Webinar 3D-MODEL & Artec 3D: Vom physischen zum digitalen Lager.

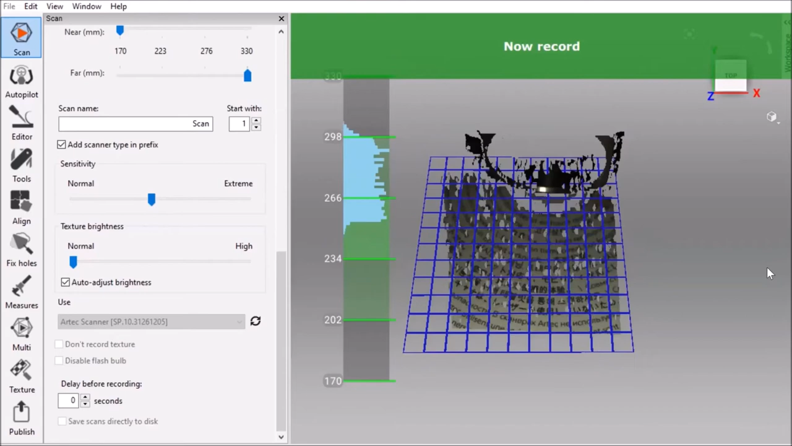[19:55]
zur verfügung stellt das uns anzeigt wo der boden ist im linken rahmen sehen wir
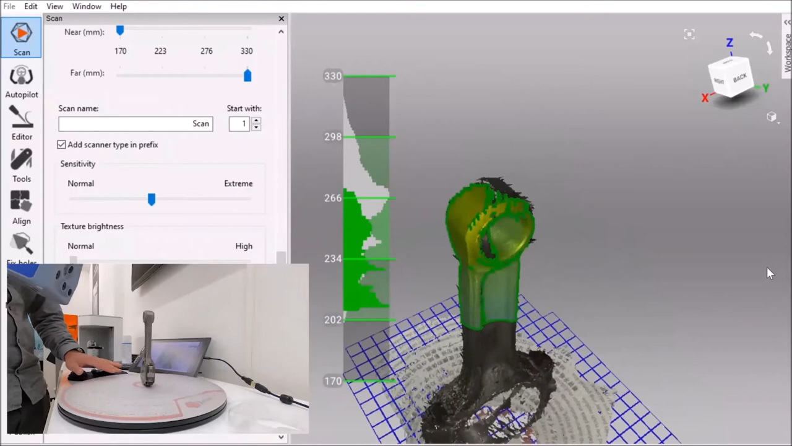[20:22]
scans machen und diese dann später wieder zusammenführen dann
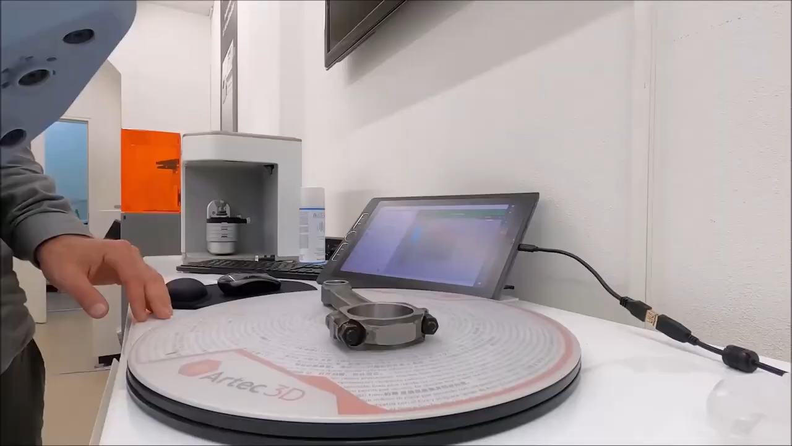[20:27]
habe ich das objekt gedreht das gleiche spiel nochmals gemacht das ganze habe ich mit drei scans fertiggestellt wir benutzen hier ein
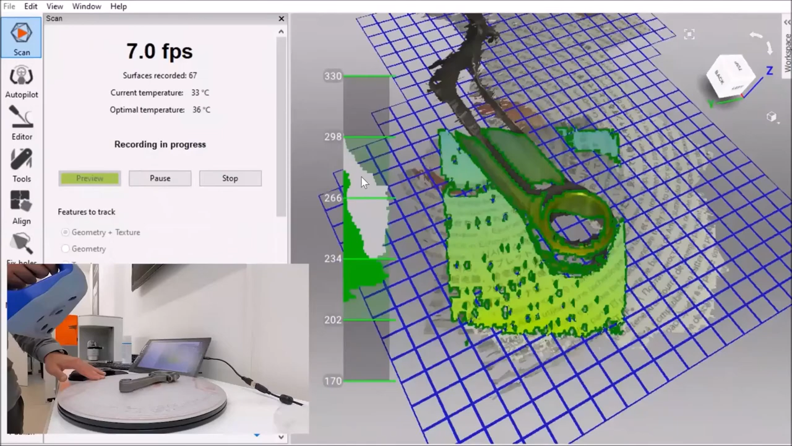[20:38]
drehteller der wir von hand drehen können das ist nicht zwingend nötig
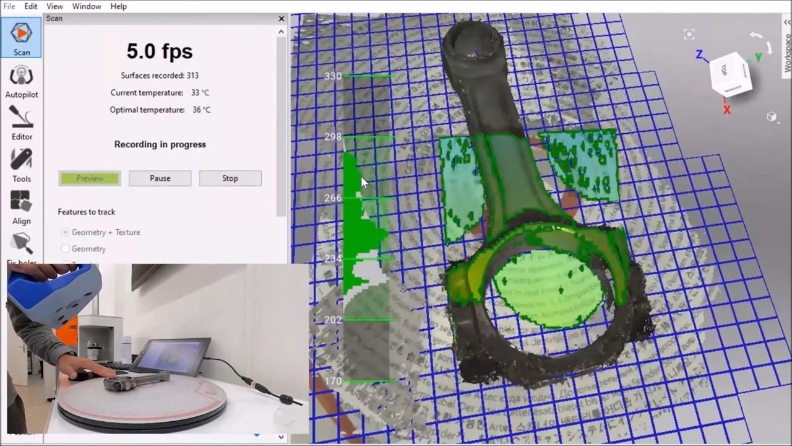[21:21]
modell zur verfügung haben nach dem scan
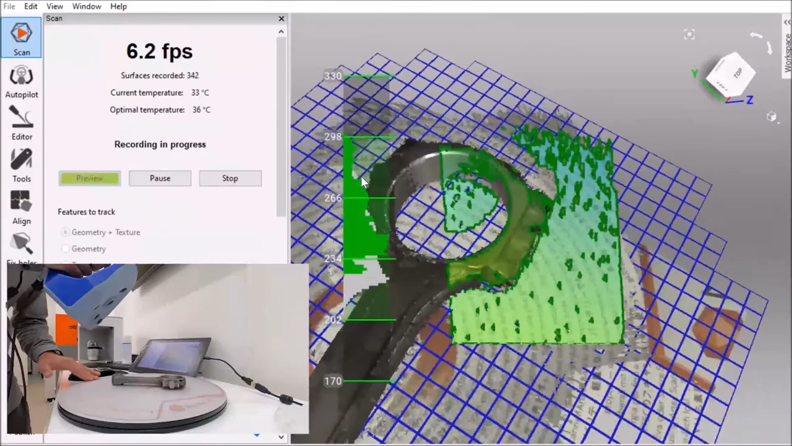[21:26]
gut ich öffne nun meine art tech software hier drin sehe ich jetzt das sind die drei
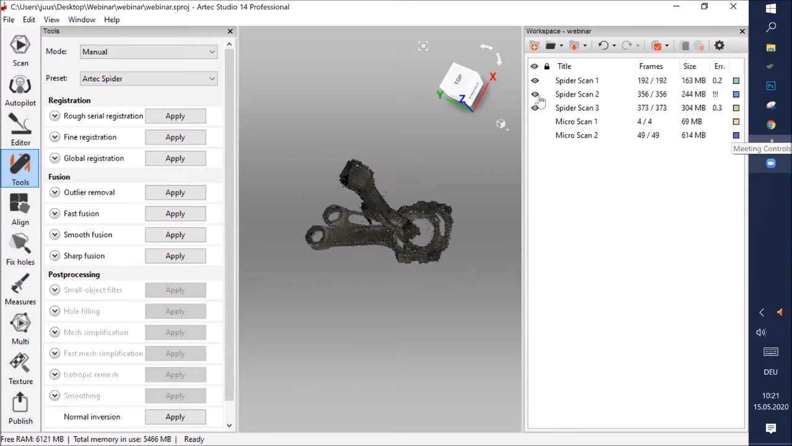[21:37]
scans die wir gemacht haben der erste war um die achse rum
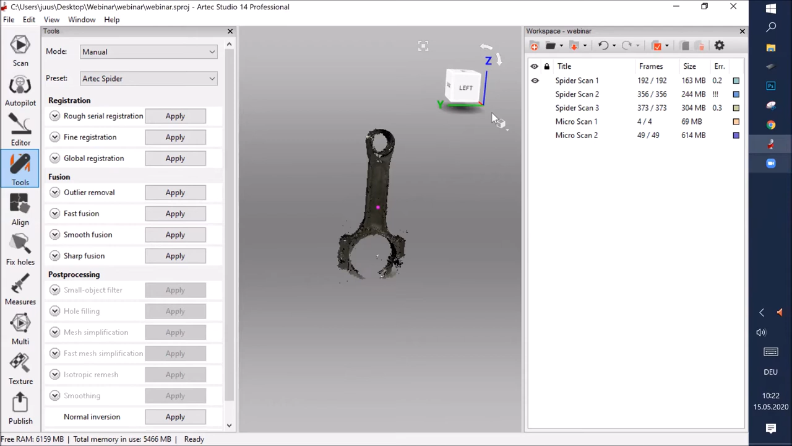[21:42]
der zweite und dritte war nur jeweils von oben damit
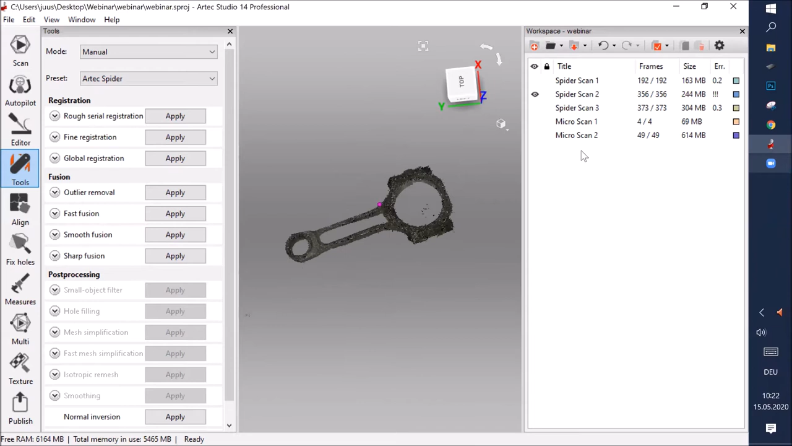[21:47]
ich hier jetzt das modell überhaupt mal richtig positionieren
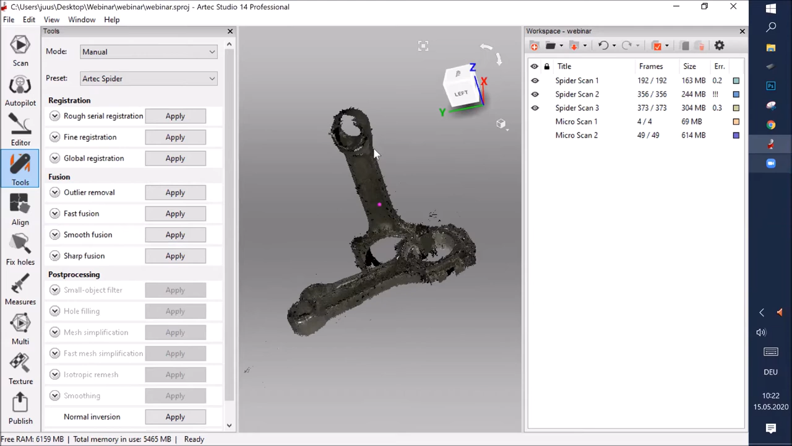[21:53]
kann haben wir hier eine funktion des leimt es gibt die möglichkeit dies automatisch zu machen das funktioniert eigentlich relativ
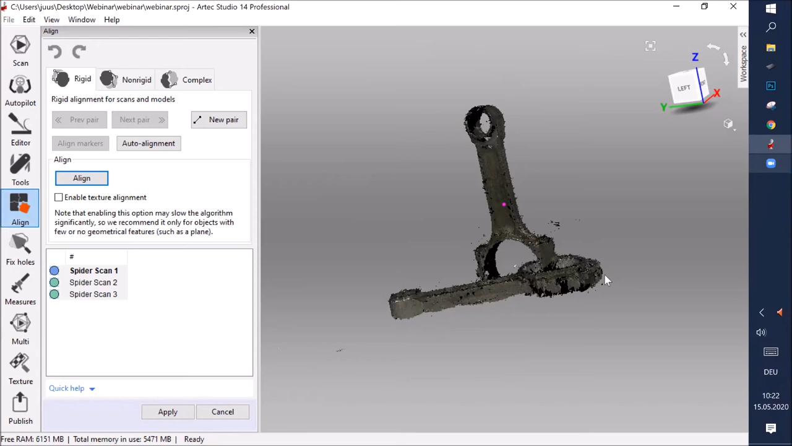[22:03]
gut solange geometrie und und farbe da ist funktioniert es sehr sehr gut ansonsten habe ich die möglichkeit mir die teile hier zu positionieren und dann kann ich referenzpunkte suchen diese müssen nicht
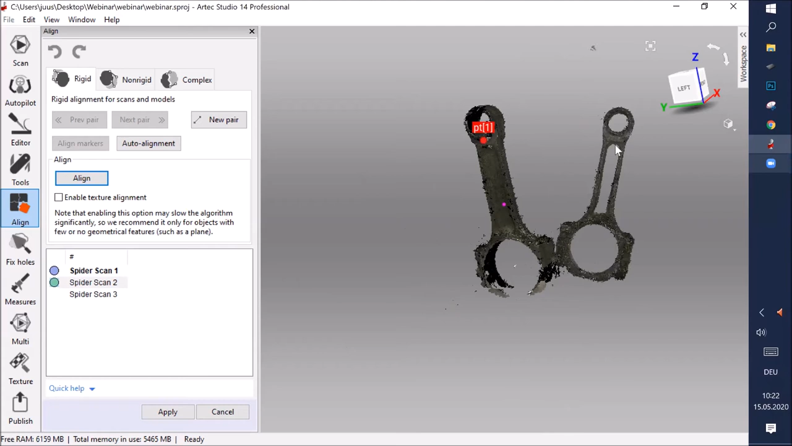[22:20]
allzu genau sein weil die software da nachher selber nochmals schön
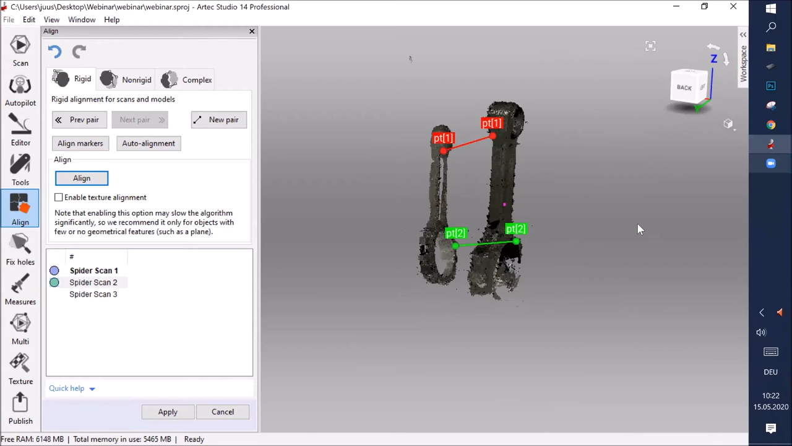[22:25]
rein rechnen wichtig hier ist einfach dass wir nicht punkte nehmen auf der
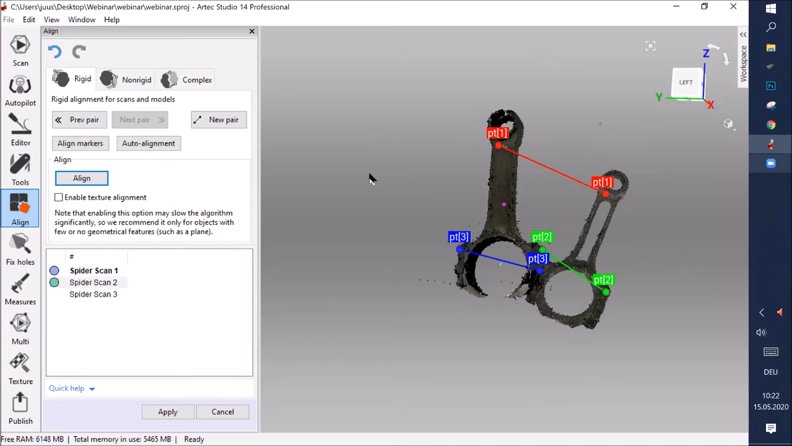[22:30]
gleichen oberfläche sonst wird es schwierig für die software dass das schön zu positionieren nun wenn ich mir wenn ich mir hier minimum drei punkte gesetzt habe kann ich
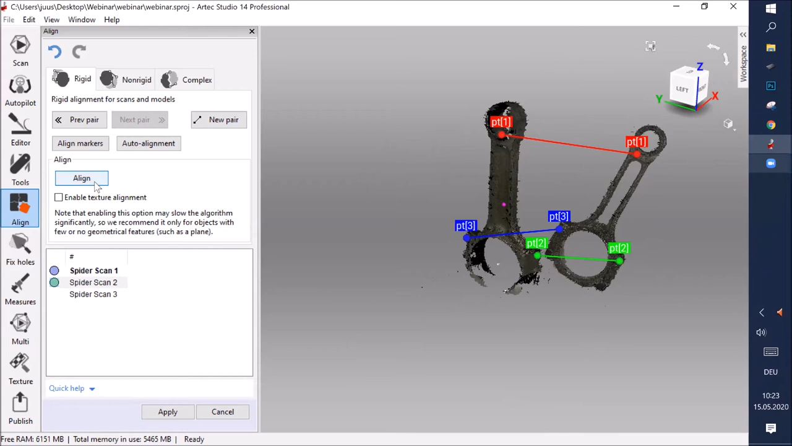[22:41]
das allein durchführen wir sehen das stimmt noch nicht ganz jedoch hat die software
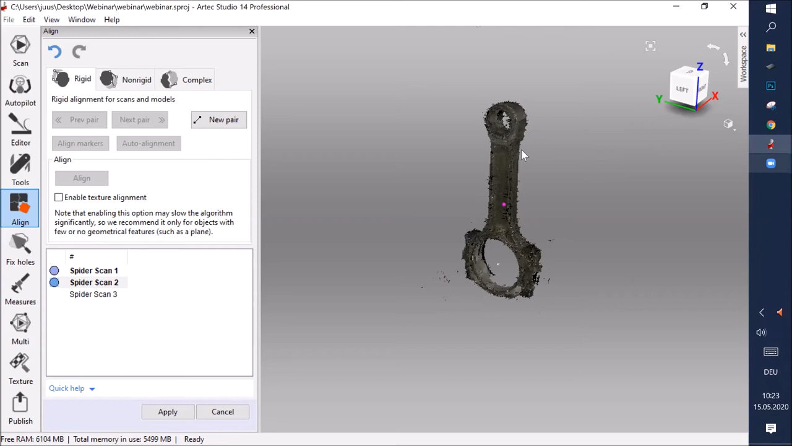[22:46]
danach gerechnet und legt das noch schön übereinander
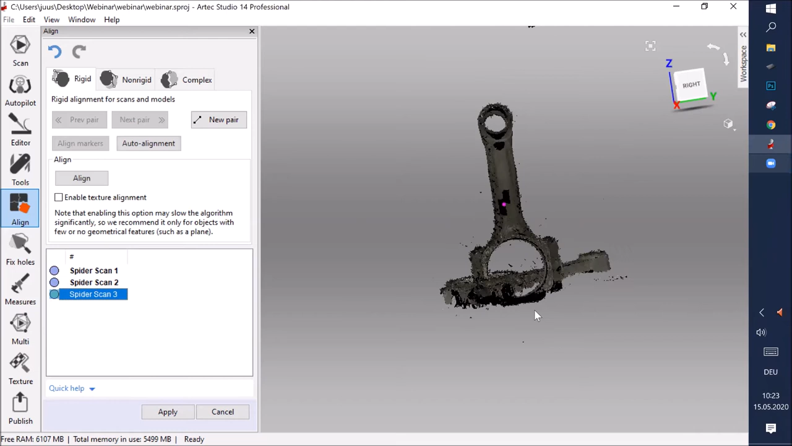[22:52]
auch das dritte teil werde ich genau so positionieren wir sehen aus es ist ein sehr einfacher
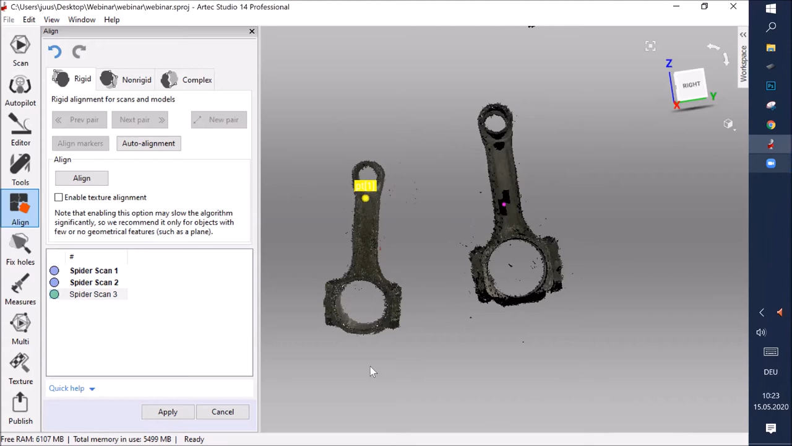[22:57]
prozess das sehr sehr schnell geht
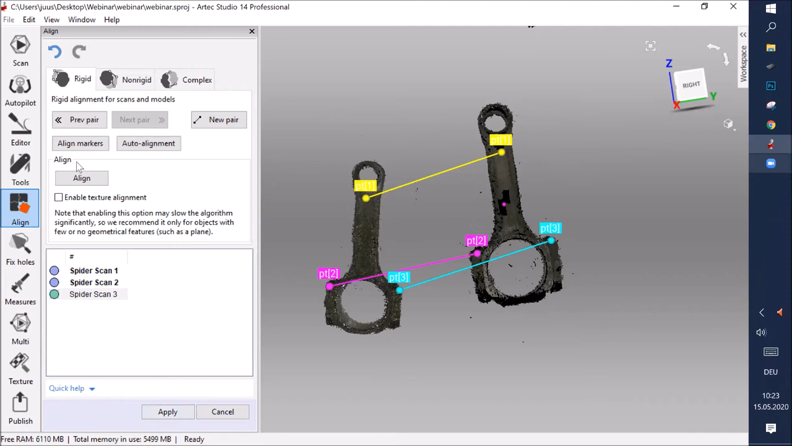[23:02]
und so habe ich dann schon mal meine positionierung gemacht und die drei scans sind am richtigen nord jedoch haben wir noch kleine fehler
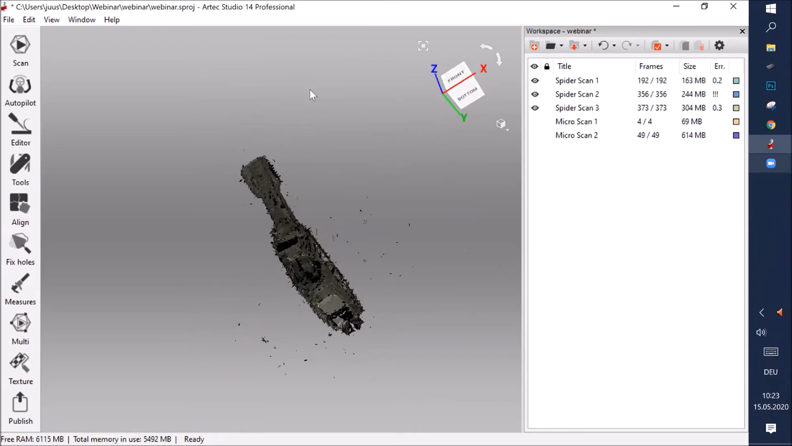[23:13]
drin diese rechnen wir nun raus erstmals haben
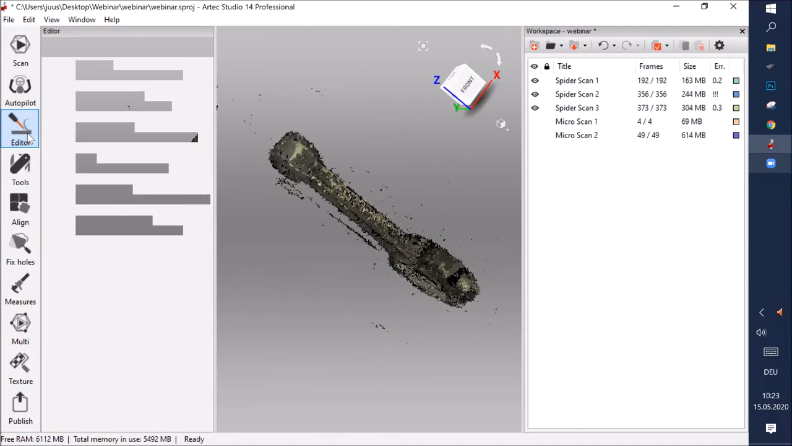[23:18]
wir die möglichkeit hier noch mit einem erase tool fehler wegzunehmen
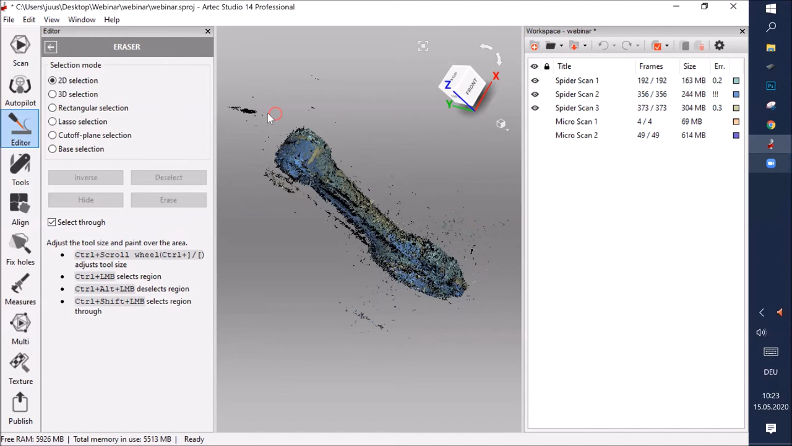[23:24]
wir können so sachen hier drin löschen wir können auch ganz einfach ein boden weg löschen das geht sehr sehr schnell und einfach ich lasse diese fehler hier mal drin ich möchte hier noch ein
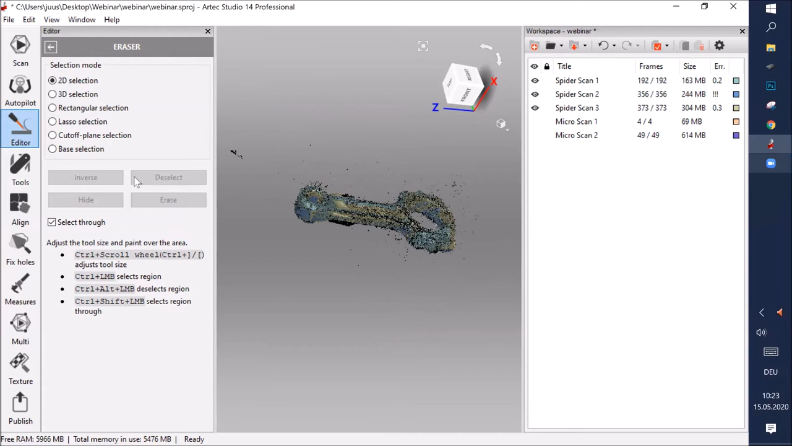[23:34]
bisschen zeigen was die software hier raus machen als nächster schritt kommt die berechnung ich rechnung hier eine global registration ist einfach wichtig zu sagen mit welchem scansystem das wir arbeiten weil das weil das einfluss hat auf die einstellung wenn ich die global registration rechne wir sehen hier unten das fängt an das glaubt ein
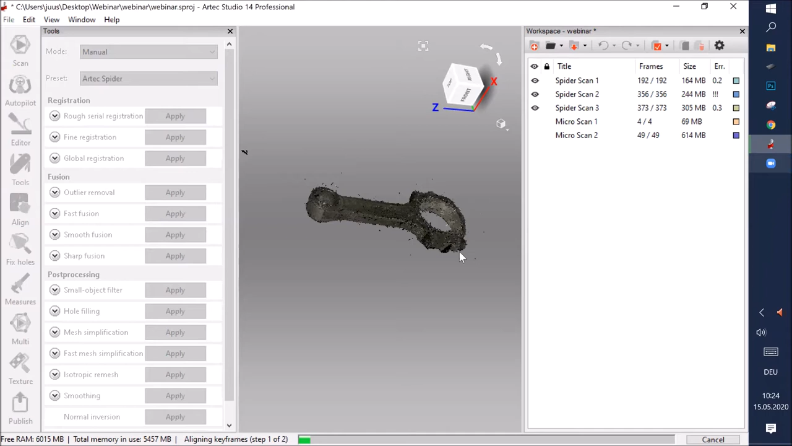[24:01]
kleines moment was diese registrierung macht ist relativ simpel es schaut noch mal bild für bild an und schaut dass die bilder zusammen passen wir haben hier verschiedene einstellungsmöglichkeiten dass wir den range verändern können wie weit es das geht wie weit die software schaut um gleiche punkte zu finden
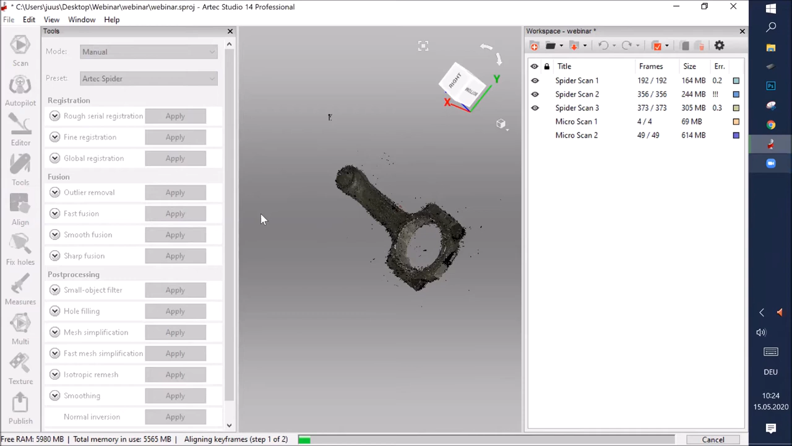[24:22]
wir lassen das hier mal aber auf den standard einstellungen funktionieren im normalfall sehr sehr gut wir sehen die rohdaten im moment sind wir hier knapp bei einem giga ich rechne hier mit fertigen daten von ca zwischen 15 und 50 megabyte das kommt ein bisschen darauf an wie man die die einstellung hier in der software vornimmt auch wichtig
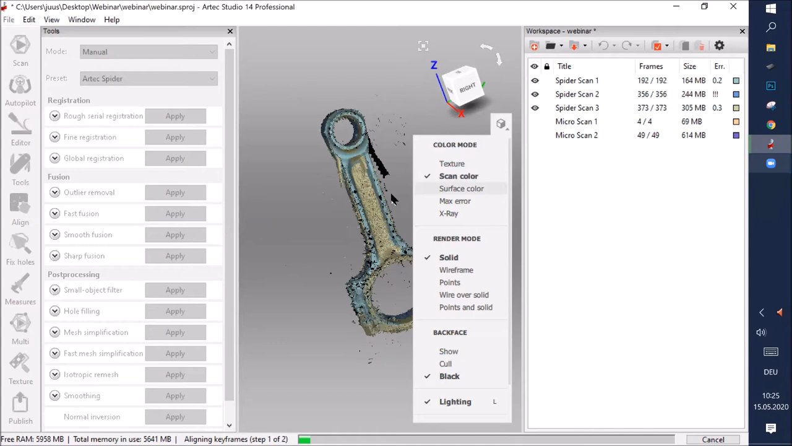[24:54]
für mich zu sehen die textur wurde hier mitgenommen
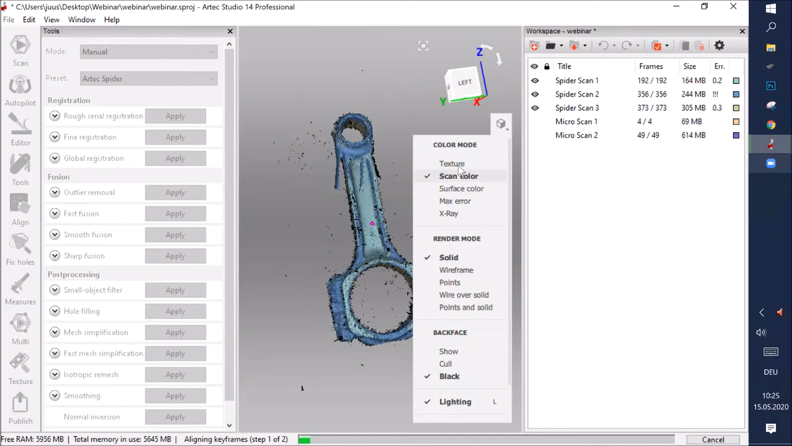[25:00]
das ist soweit wichtig dass wir die textur brauchen um zu rechnen einerseits sieht die software die textur mit und kann so sachen besser positionieren